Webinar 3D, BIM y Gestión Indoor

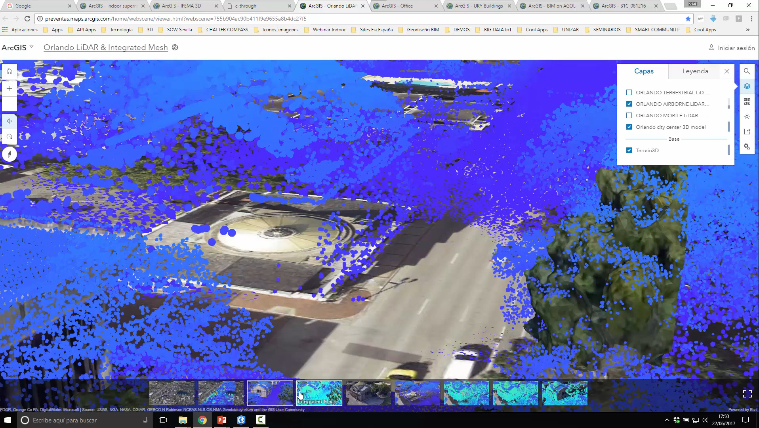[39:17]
Os comentaba antes que no solo los modelos generados en RedBee son modelos BIM,
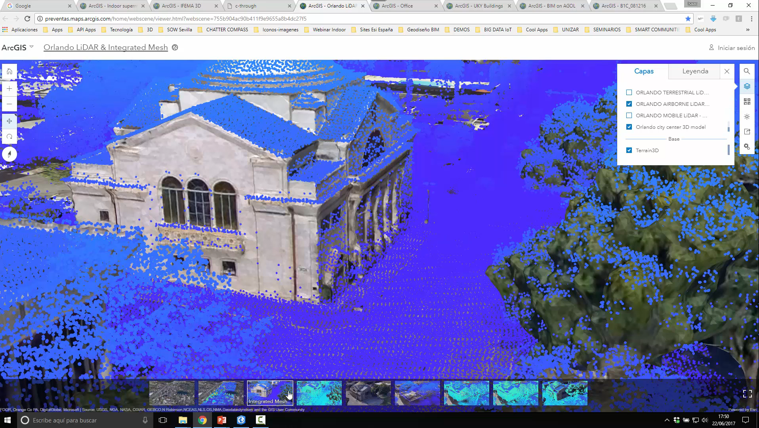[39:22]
sino que si trabajamos con Mobile Mapping y obtenemos nubes de puntos, también podríamos obtener este tipo de modelos. Aquí, por ejemplo, estamos mezclando LIDAR aéreo con LIDAR terrestre y una malla de imágenes oblicuas,
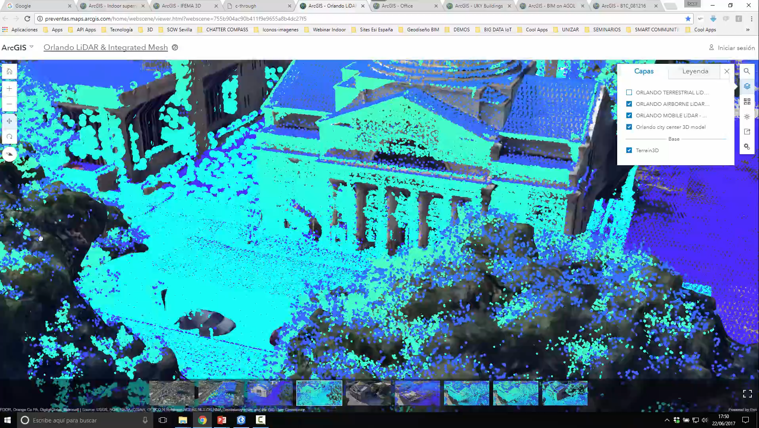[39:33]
unos generados con drones, otros generados con LIDAR terrestre. Y este mismo ejemplo lo tenemos también indoor.
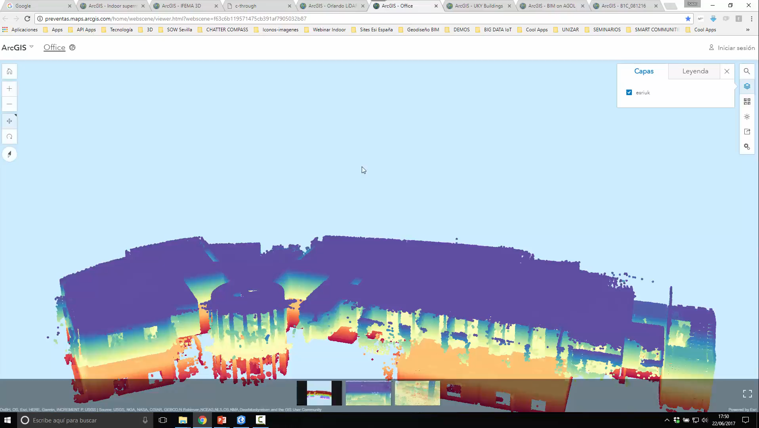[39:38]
Aquí tenemos unas oficinas en Inglaterra.
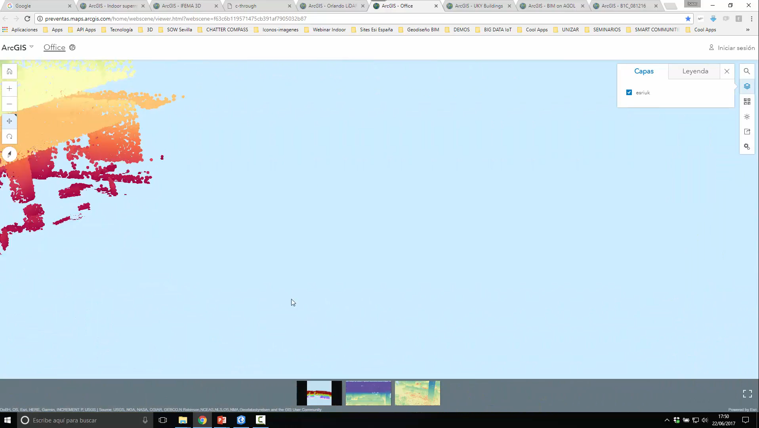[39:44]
Y aquí podemos llegar a ver incluso
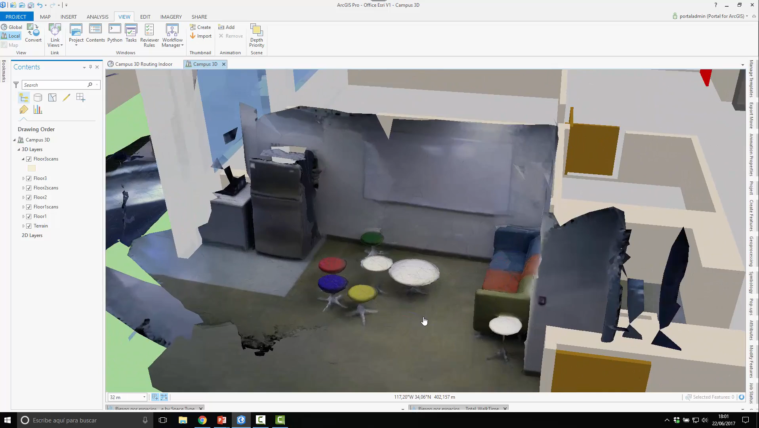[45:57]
Aquí vemos lo que nos generarían estos modelos.